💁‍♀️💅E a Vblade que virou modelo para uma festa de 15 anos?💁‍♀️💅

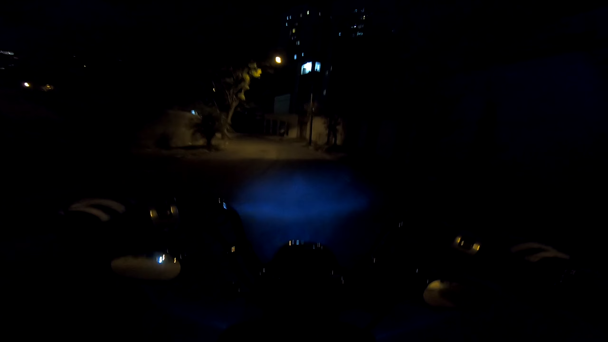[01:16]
Tem alguns detalhes pra fazer ainda, como sempre, moto no estilo da V-Blade. É sempre um projeto que tá longe de ser concluído, né? Não interessa o que você faz, sempre tem mais coisa pra fazer.
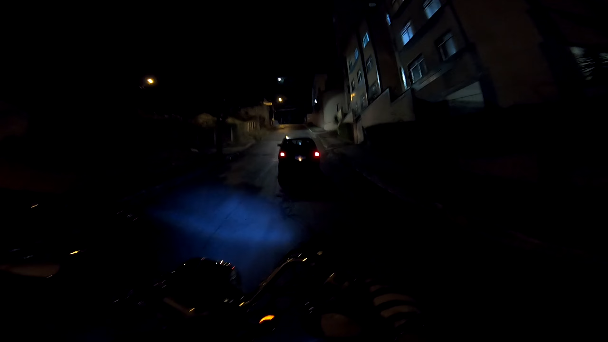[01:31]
Vou meter a V-Blade atrás desse mestre aqui, será que vai dar ruim? Meu Deus!